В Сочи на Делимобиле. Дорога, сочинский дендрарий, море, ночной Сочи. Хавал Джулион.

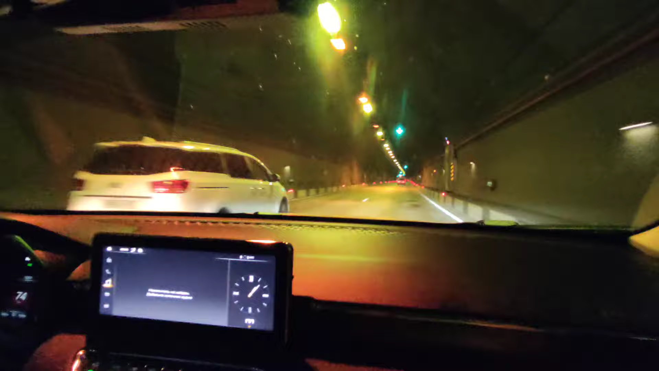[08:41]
Особенность подвески Жолиана сейчас тоже отмечаем. Здесь асфальт не очень ровный, и все неровности, они очень неприятно передаются на тело через сиденье.
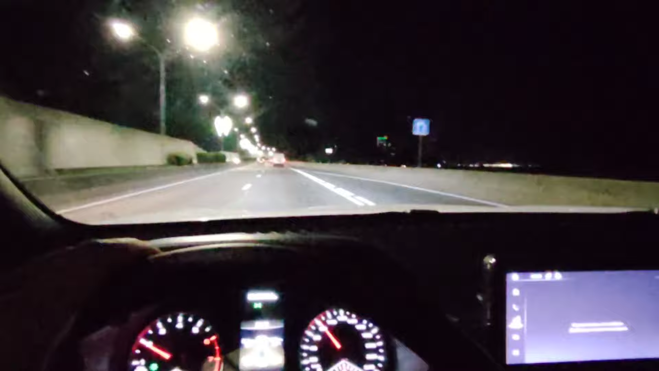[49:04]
побережью, и короче ничего там не видно, так что я думаю, что смысла нет ничего тут снимать. Вот дорога освещена, и все, собственно, прибыли.